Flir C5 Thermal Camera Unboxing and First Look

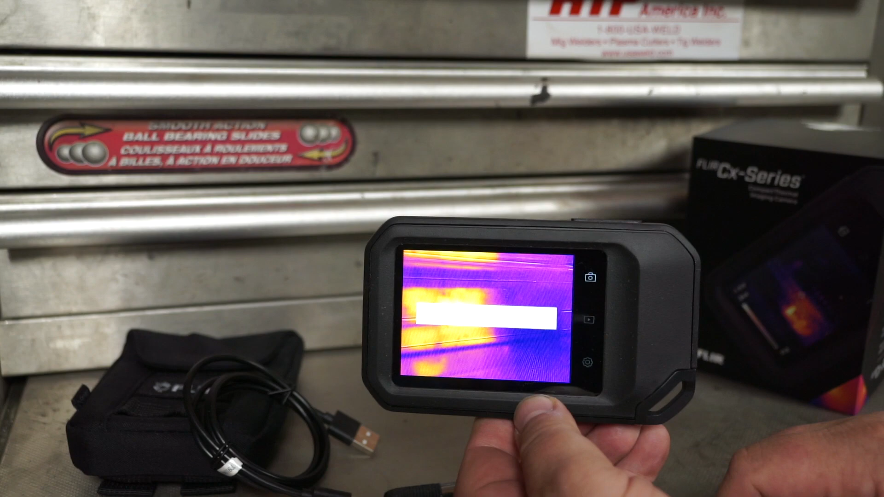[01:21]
to my computer unfortunately this one here can take pictures only
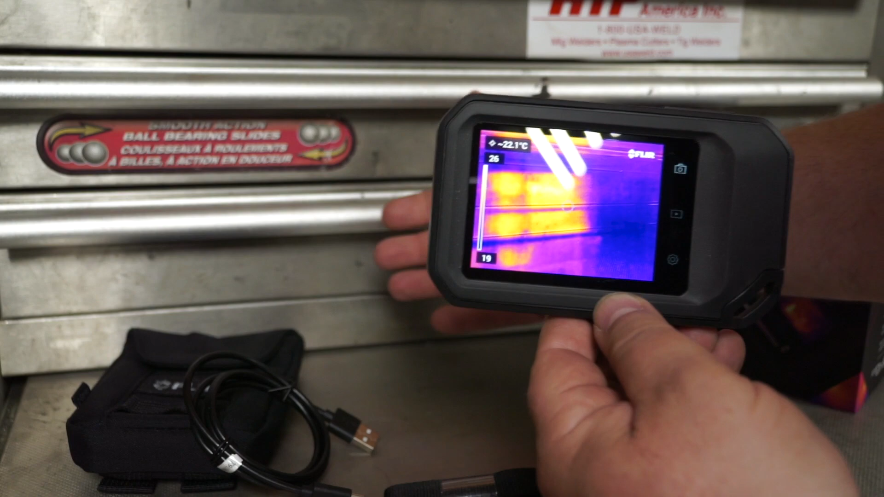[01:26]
it's way better quality like it's more of a high-end unit
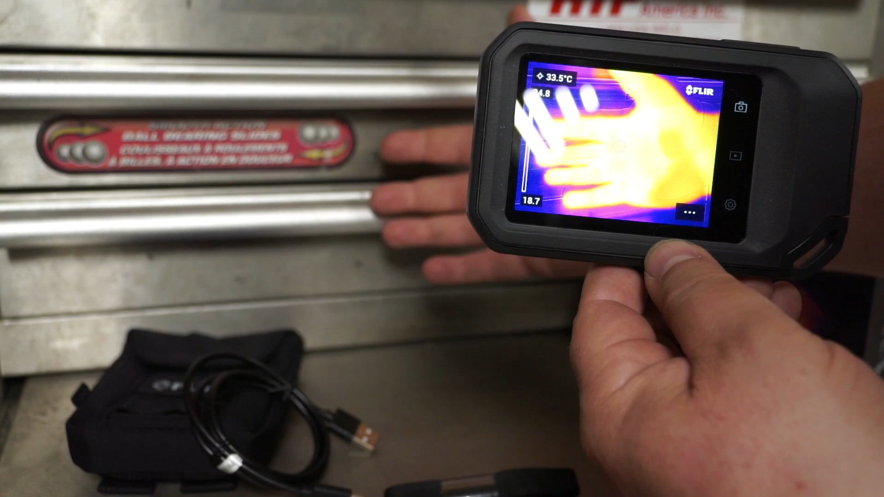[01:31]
On screen: spot 33.5°C
but I like the ability to be able to save
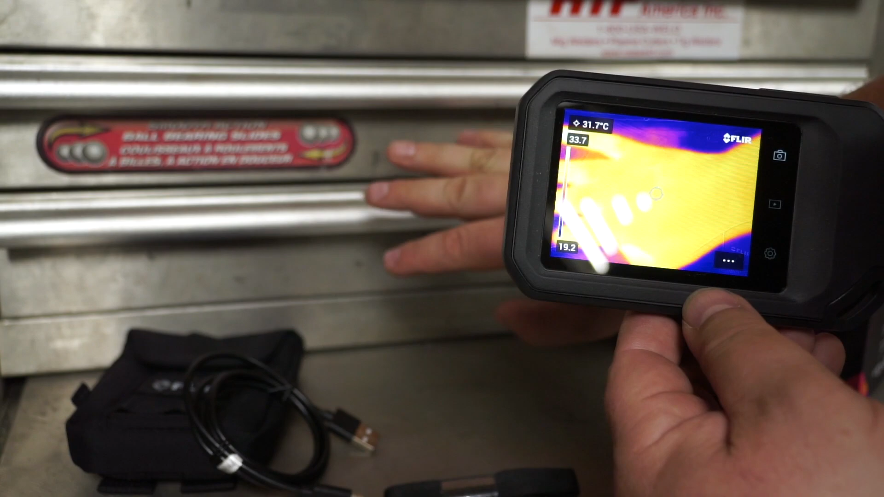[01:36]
On screen: spot 31.7°C
to my phone anyways it's powered up right now it's got multiple
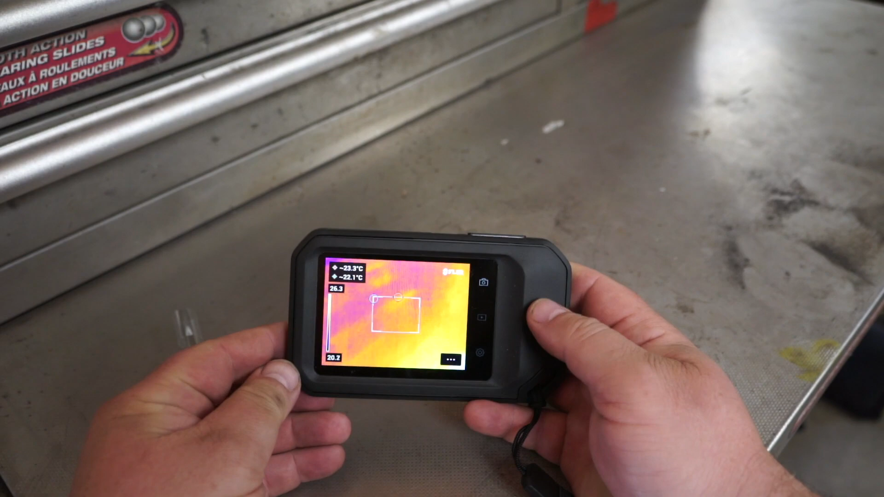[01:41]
features that you can go through and play around with the big button up top is
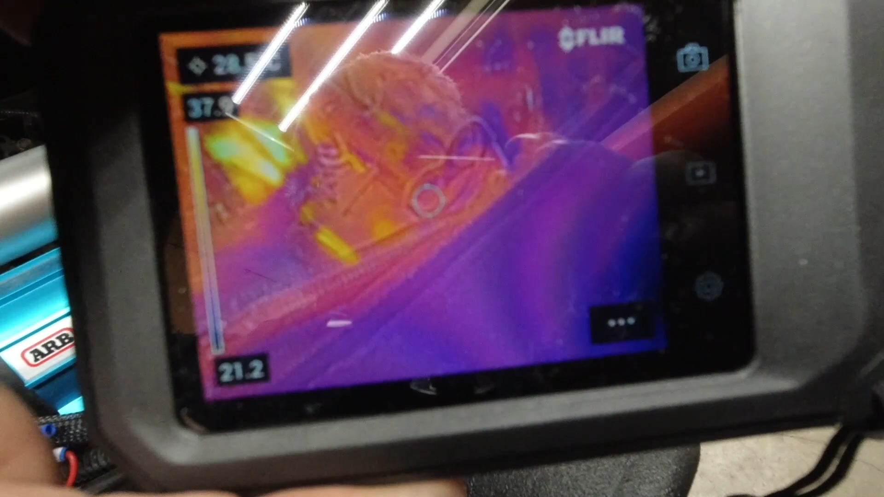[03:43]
I had driven my Jeep probably about four hours ago,
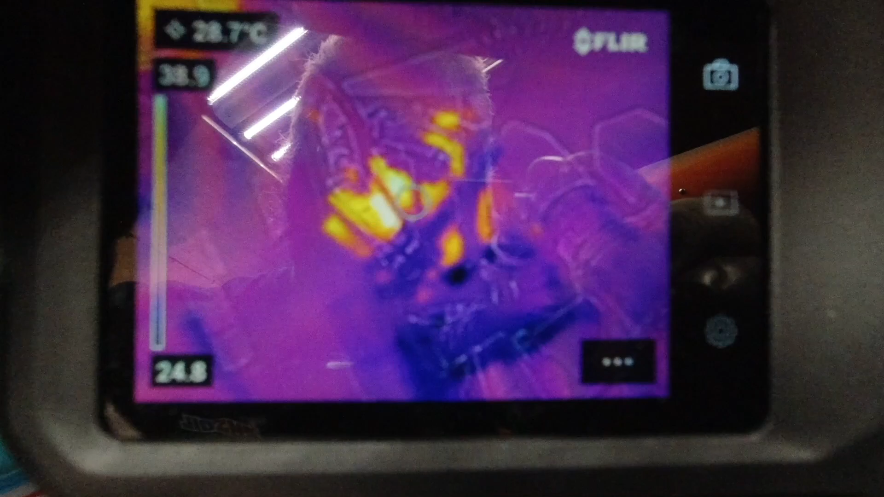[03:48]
so you could still see the hot spots in it from where I drove it, especially on the intake section.
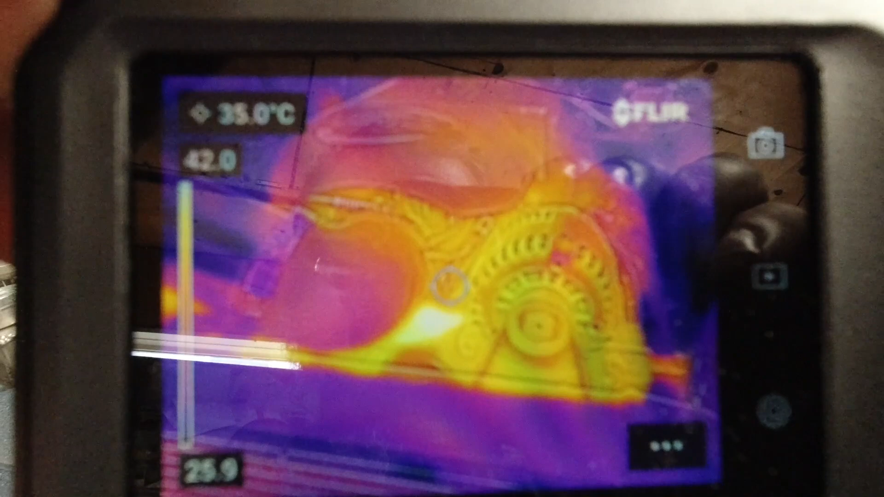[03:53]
On screen: spot 35.0°C
They're all lit up in yellow there.
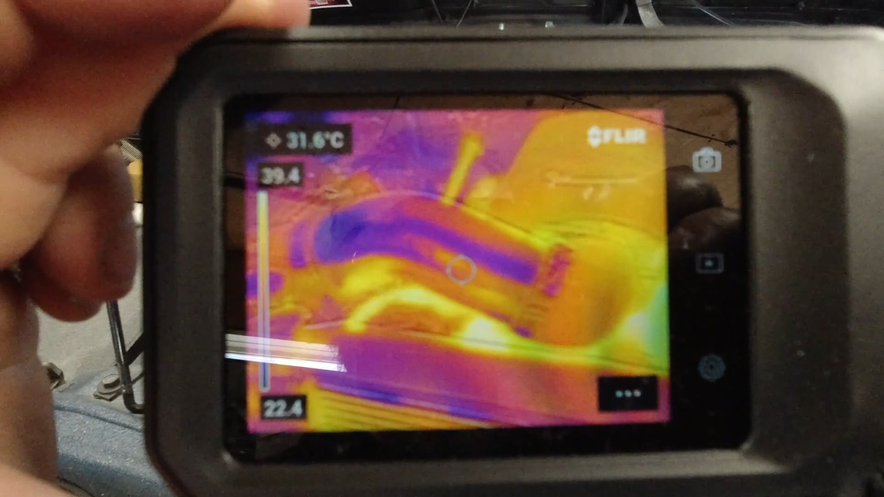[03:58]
On screen: spot 31.6°C
And where it's darker, it's obviously cooler.
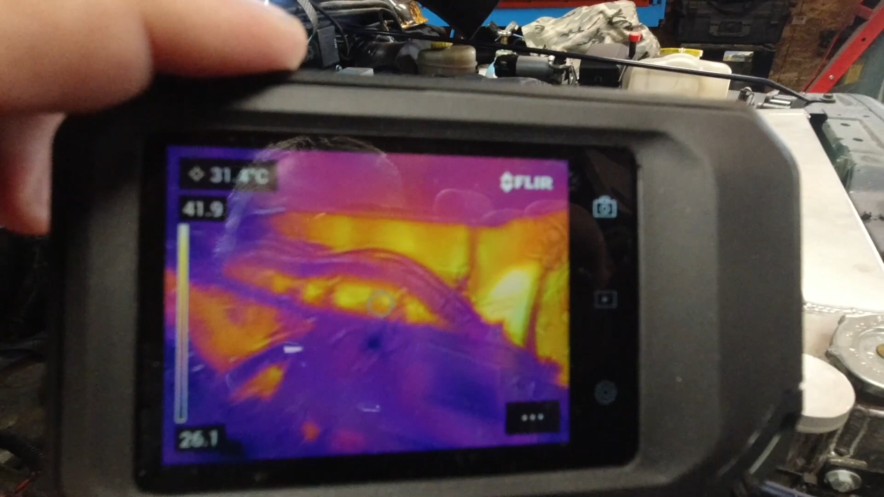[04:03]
If you're having issues with, you know, heating up for example, if one cylinder is running hot than the other,
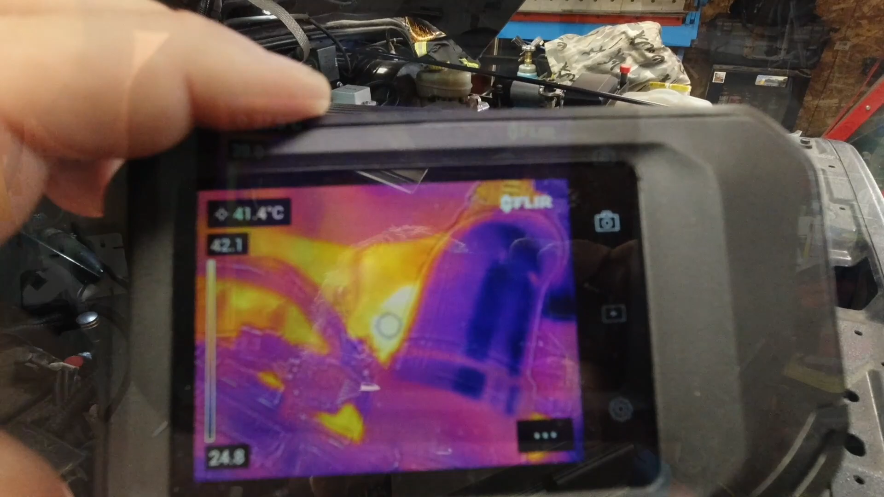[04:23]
On screen: spot 41.4°C
And if you had a blockage for whatever reason, you'd be able to go and put the thermal
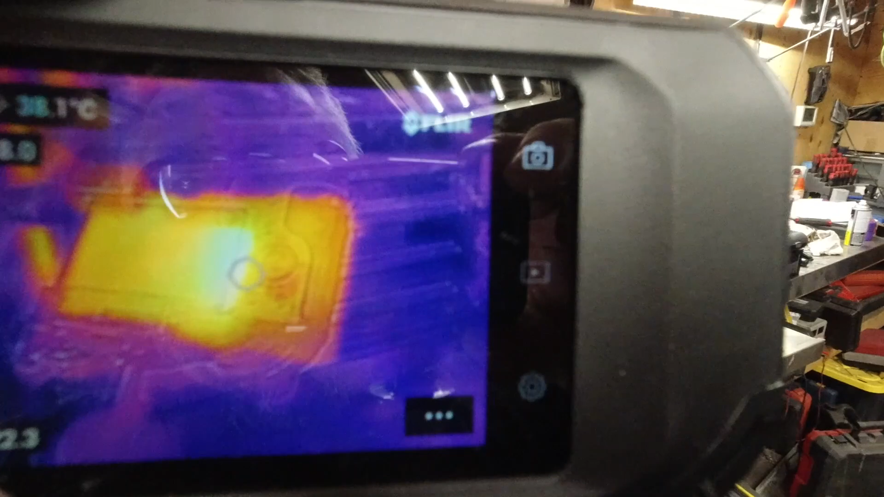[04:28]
imaging camera on the radiator and see the heat because I can see my radiator right there where it's all yellow.
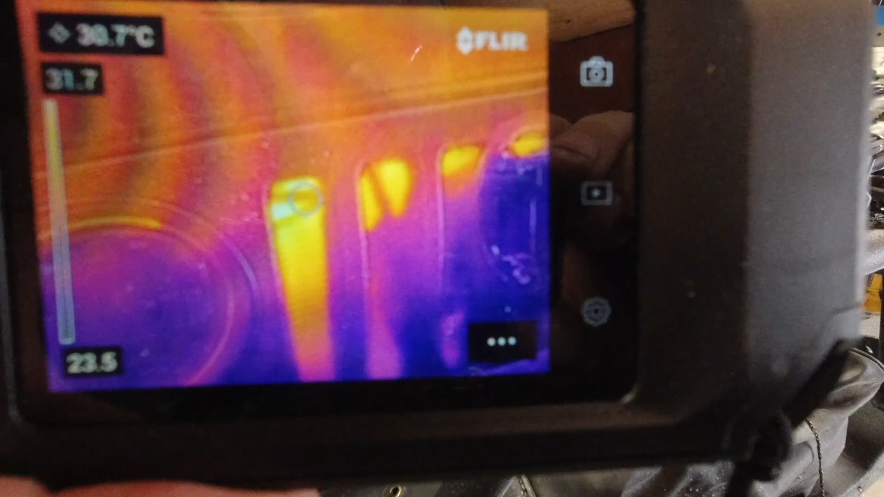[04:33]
yellow. And if you had a blockage, you'd be able to tell.